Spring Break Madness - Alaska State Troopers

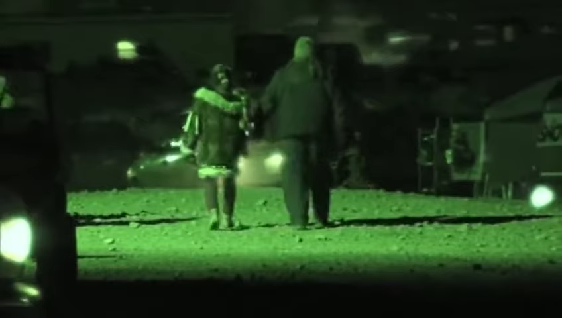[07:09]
People are back from their day of snow machining in the mountains, and they're likely headed for the beer tent.